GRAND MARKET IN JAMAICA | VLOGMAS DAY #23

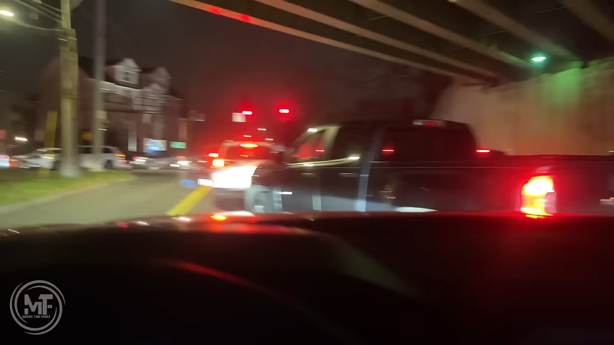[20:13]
Yeah. No, from 5:40 and after 6 now, so almost half an hour in that traffic here.
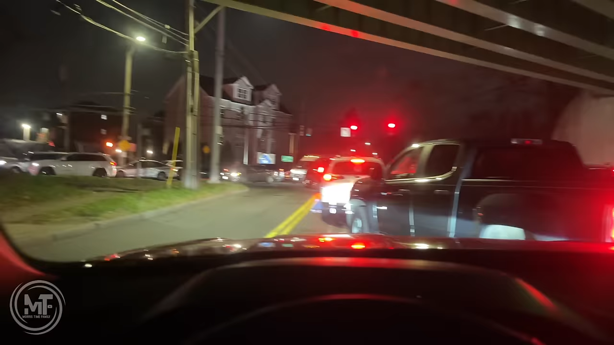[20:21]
It is bad, man. And the man them drive wild. Can you believe that this is a opposite drive side and the man them still there another way there? Yeah, we could see if this chipotle is worth it. Jamie wants it, so I hope so. I hope it's worth it because we were waiting way too long.